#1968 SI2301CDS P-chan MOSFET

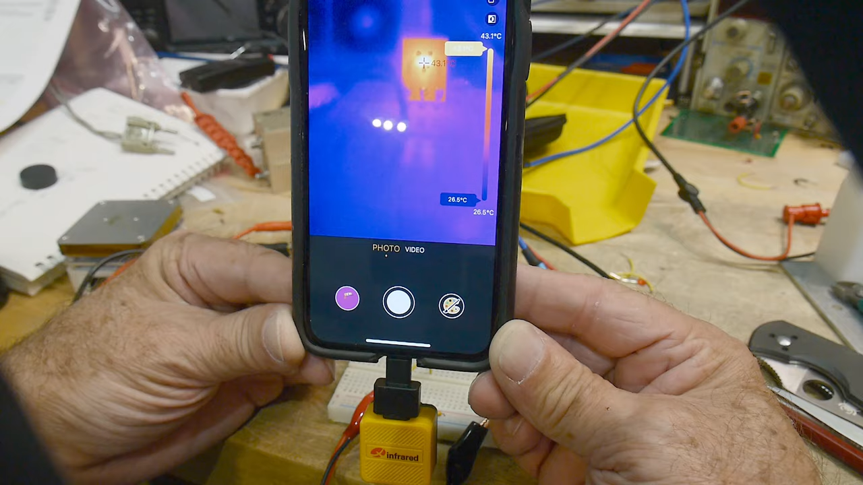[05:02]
On screen: scale top 43.1°C, scale bottom 26.5°C
That's not so bad. Okay. Let's up the current here. Let's go up to, uh, 200 milliamps.
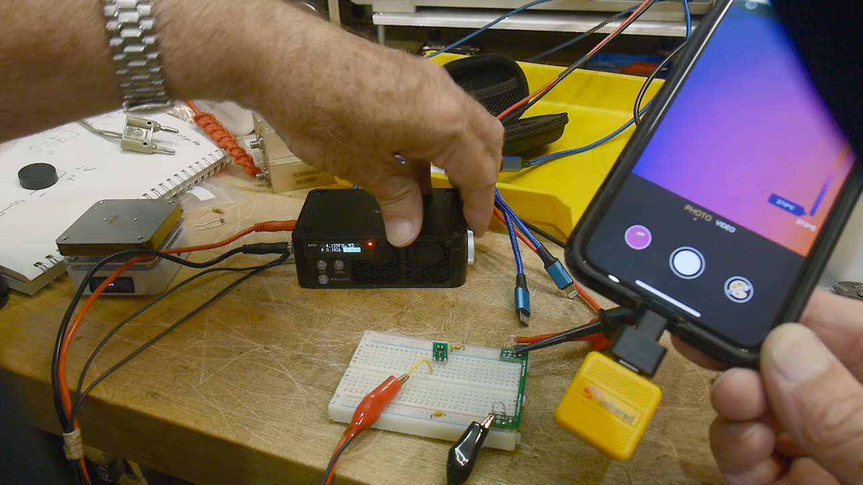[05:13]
There we go. 200. And we're up to 52. See, let's wait here. 53. Can you see that guys a little bit?
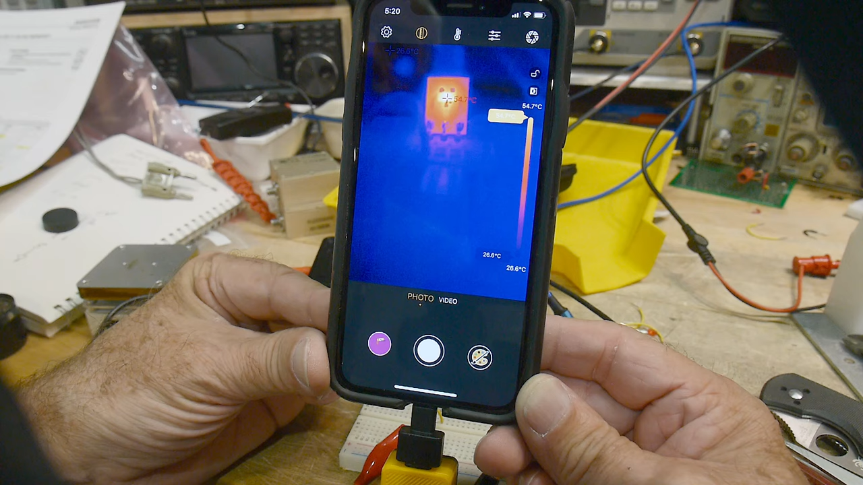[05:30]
On screen: scale top 54.7°C, scale bottom 26.6°C
54. It's still not bad. 56. All right. Uh, let's take it up, take it up further.
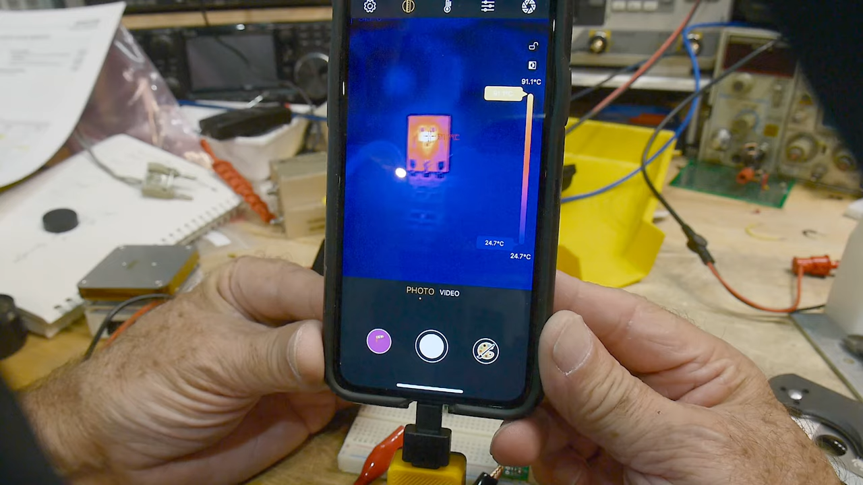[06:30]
On screen: scale top 91.1°C, scale bottom 24.7°C
900, I mean 90, uh, 92 degrees C. 93, 93, 94. Half an amp, huh? Well, that's not bad. 95. I thought we would get lucky to get an amp out of this thing, but 96.
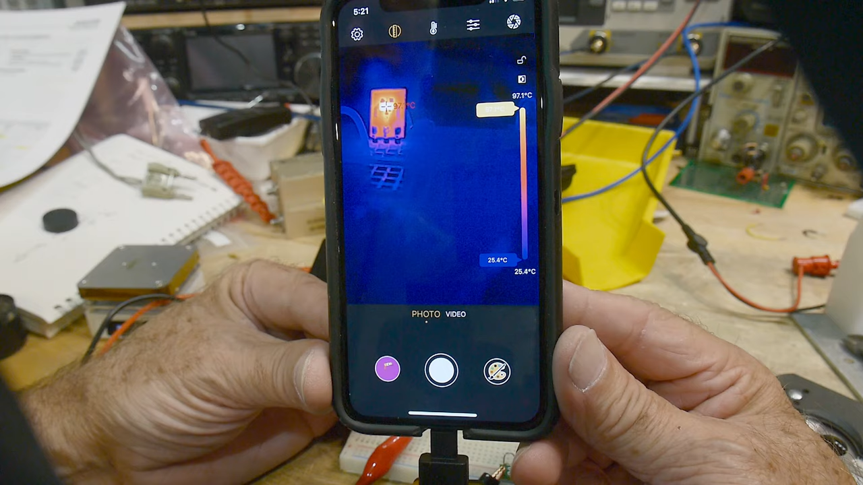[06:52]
On screen: scale top 97.1°C, scale bottom 25.4°C
Now, I'm not going to want to take it much over about 120, I think. I think that's going to be a bit on the danger side. 98, 98 degrees C.
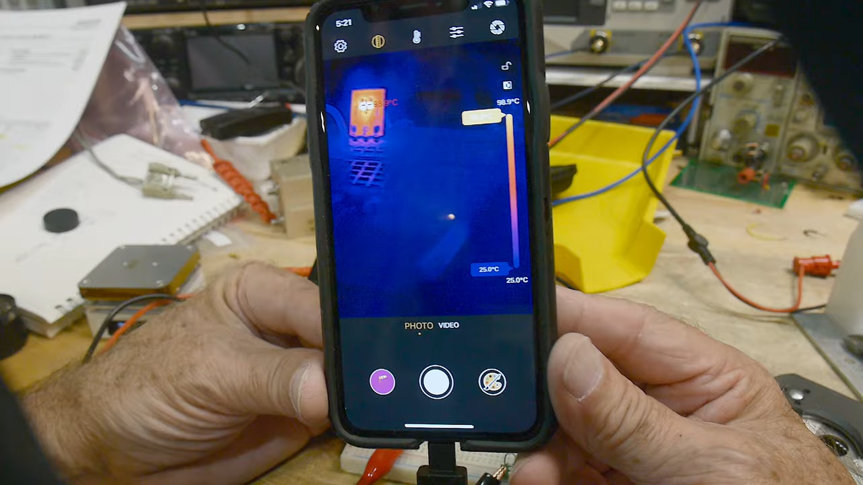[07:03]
On screen: scale top 98.9°C, scale bottom 25.0°C
Okay. Let's take it up a bit more. Let's take it up to, uh, here's 620 milliamps.
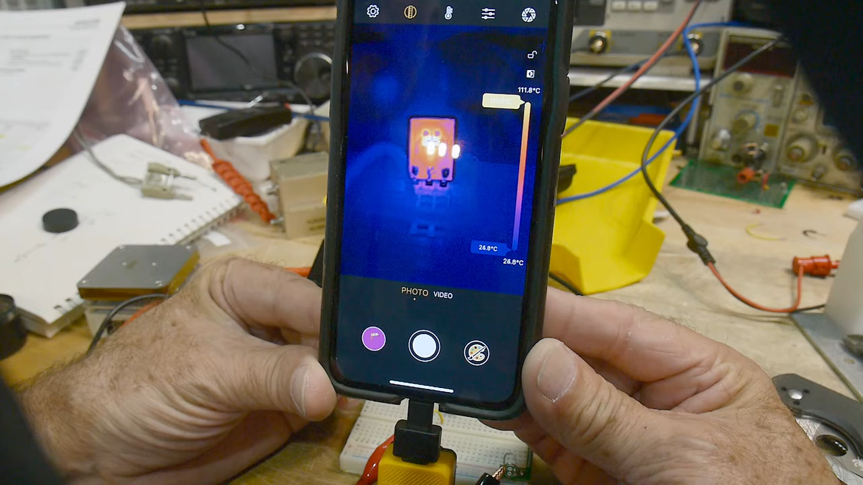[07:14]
On screen: scale top 111.8°C
Yeah, now we're up here around 111.